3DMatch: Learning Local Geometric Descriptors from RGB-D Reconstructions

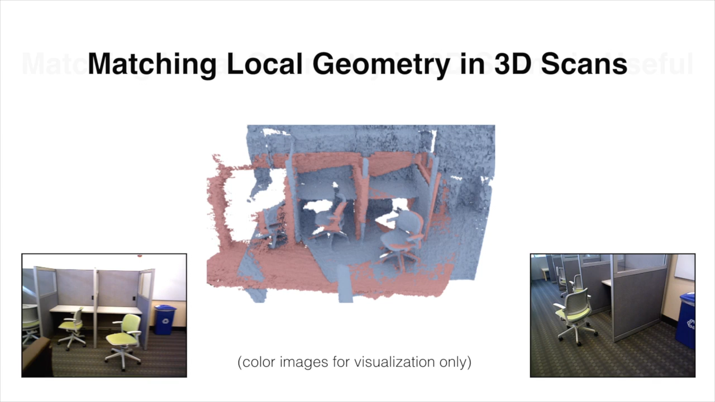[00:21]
which can then be used to bring the surfaces into alignment. Matching local 3D geometry is used in many applications, including scan alignment for 3D reconstructions, object pose estimation, and geometric mesh correspondences.
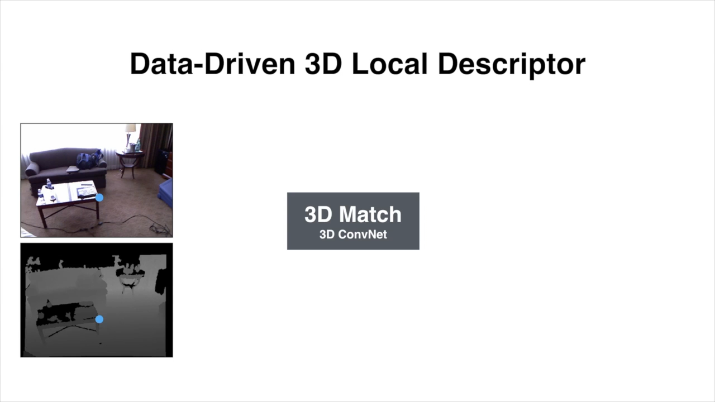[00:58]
we take the local volumetric region around the point and convert it into a 3D voxel grid representation called TDF. We refer to this small voxel volume as the interest point's local 3D patch. We feed this volume into 3D Match to compute a feature descriptor for that point.
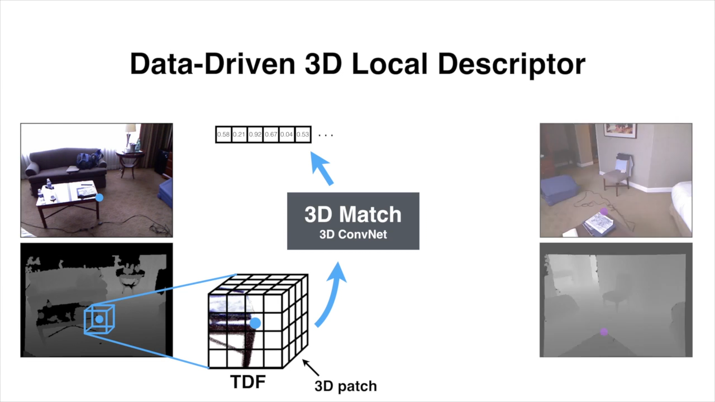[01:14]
The more similar two descriptors are, the more likely there exists a correspondence between two points.
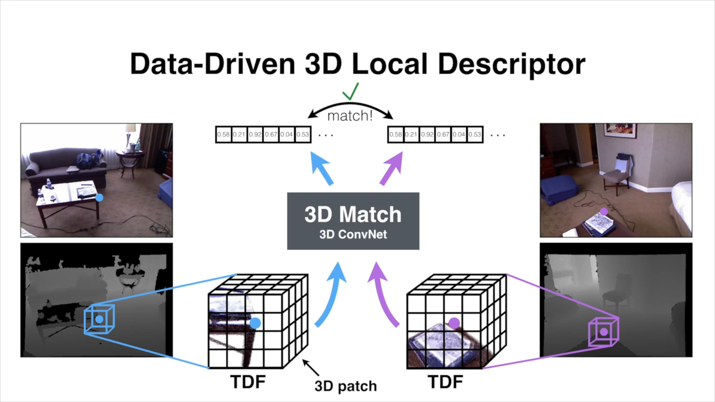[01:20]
Optimizing 3D Match requires massive amounts of training data. In this case, they come in the form of 3D volumetric patches containing local surfaces of interest points and their ground truth correspondence labels.
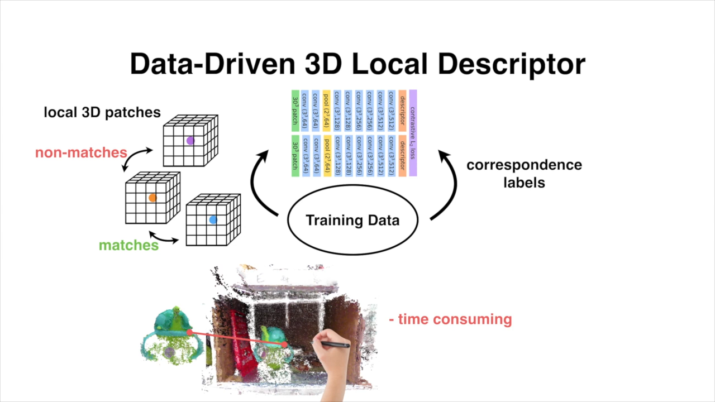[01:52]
So, is there a way to obtain training data automatically? Our answer is yes, and to this end, we propose to leverage existing RGBD reconstructions found online,
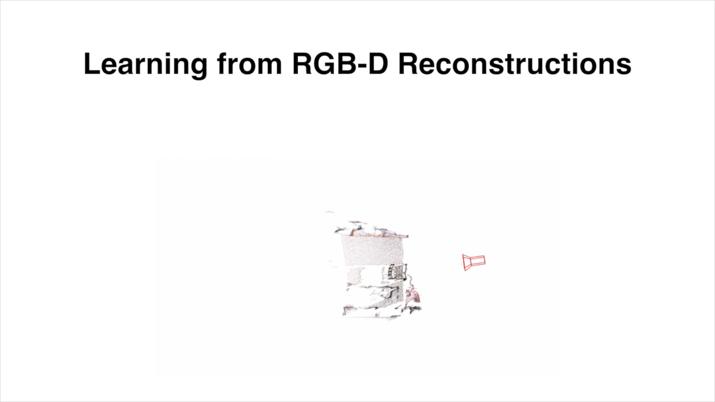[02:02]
which serve as ground truth correspondence generators. To elaborate, suppose we pick a random surface point of a depth scan from a completed reconstruction, in this case, a corner of a chair.
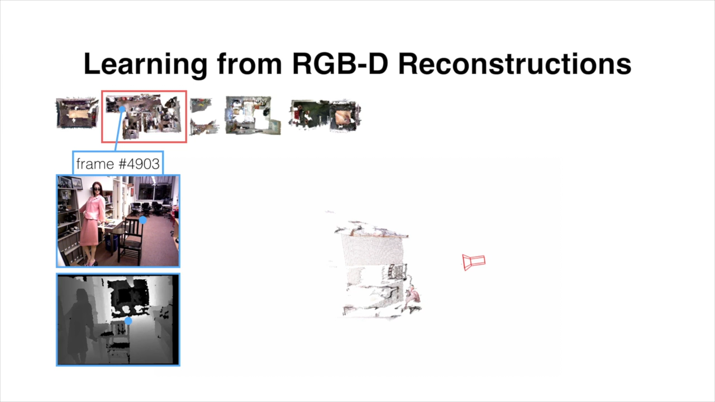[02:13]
On the right, we see the top-down view of the scan. Estimated camera poses from the reconstructions allow us to find other RGBD frames that view the same corner of the chair from other scanning angles.
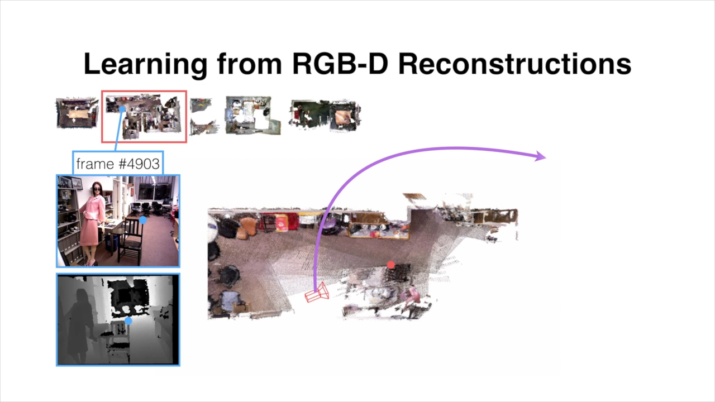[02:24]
In this way, we obtain a correspondence label between two different views of the same 3D point. RGBD reconstructions contain millions of these instances, and by extracting the local volumetric patches around these interest points, we will have obtained precisely the kind of training data that we need for 3D match.
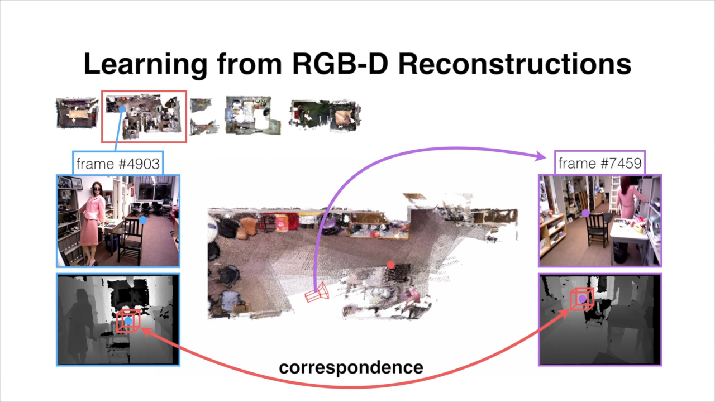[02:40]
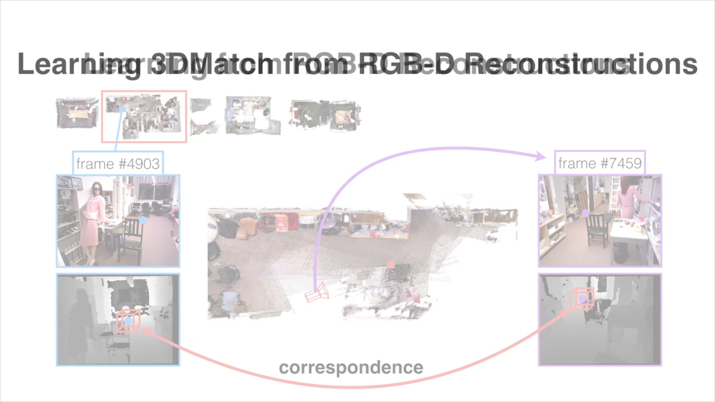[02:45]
To show this concept in action, we make use of over 50 different RGBD reconstructions and generate over 8 million 3D surface correspondences,
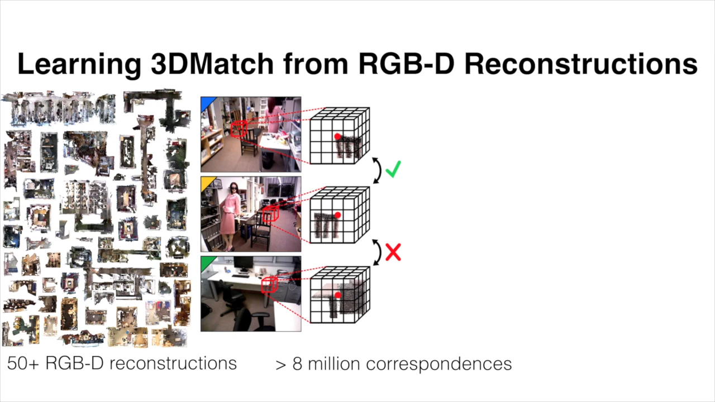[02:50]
as well as their local 3D patches to train our 3D match, ConvNet. We then demonstrate 3D match's usefulness in three different applications. For the first application,
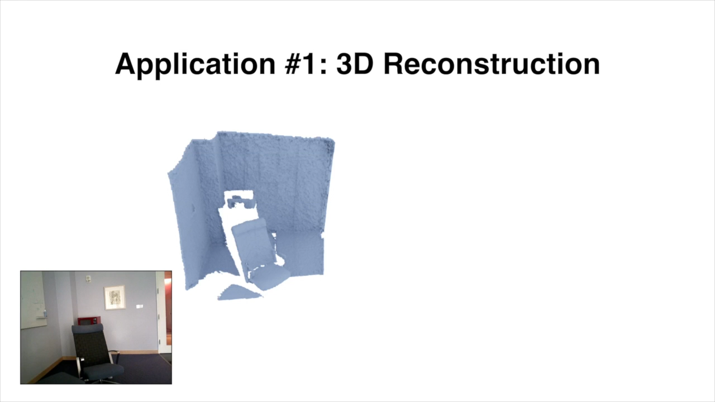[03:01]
we show that 3D match can be used to improve future 3D reconstruction algorithms, by robustly matching local 3D features on the noisy depth scans of scenes.
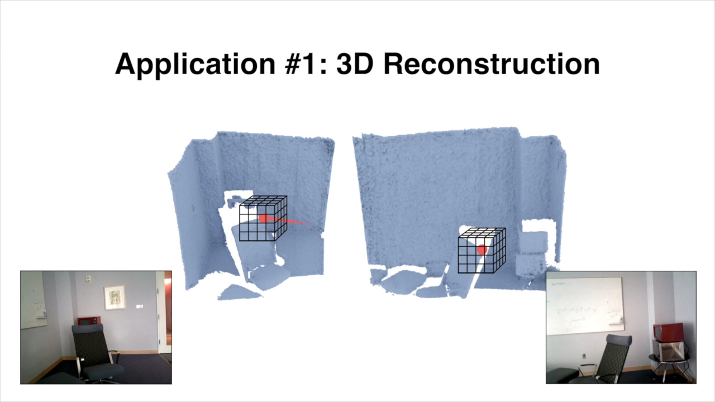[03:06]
For example, by combining 3D match with RANSAC,
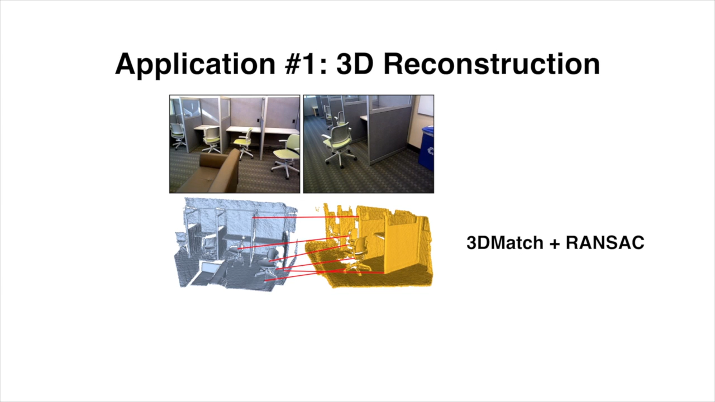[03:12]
we can perform geometric registration to successfully align the depth scans and detect loop closures.
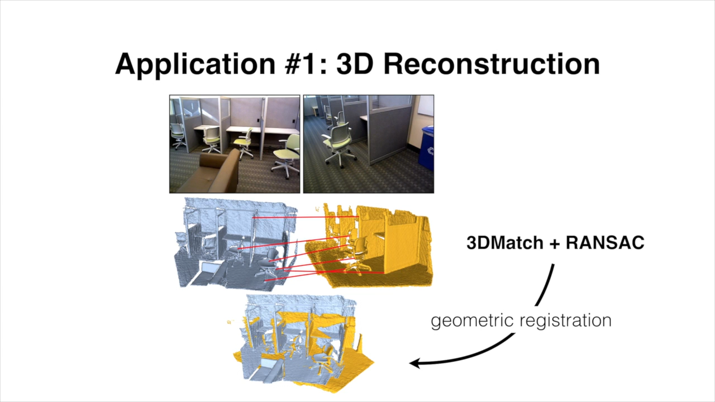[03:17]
Here, we show some more examples where the alignment produced by 3D match with RANSAC is better than other geometric registration algorithms.
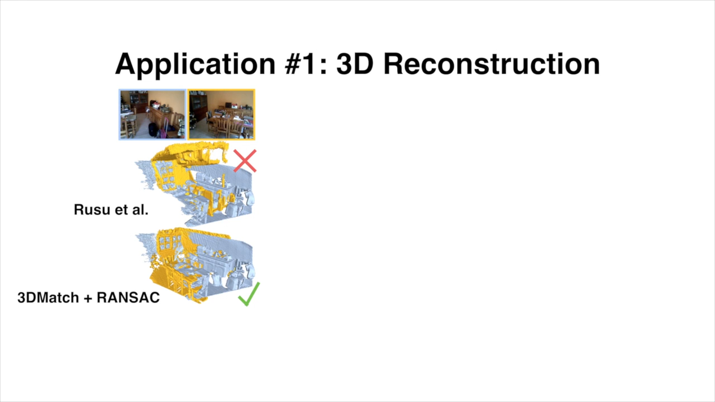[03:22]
In our experiments, we show that 3D match is not only better than other local 3D descriptors, but also when combined with RANSAC is better than many other global geometric registration algorithms.
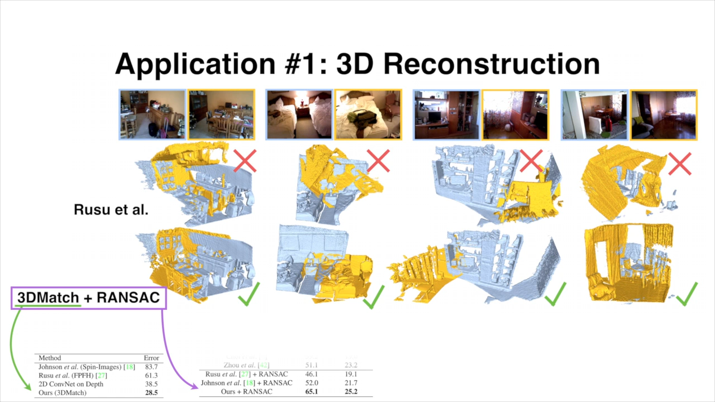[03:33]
In the end, we can produce high quality 3D reconstruction results.
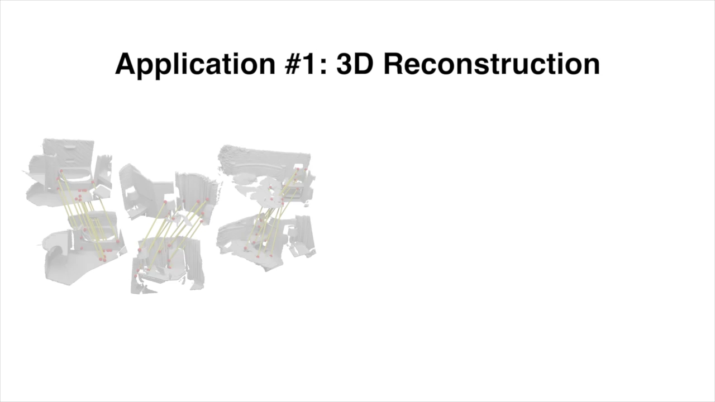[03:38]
In the second application, we show that 3D match can be used to perform object model alignment for 60 pose estimation.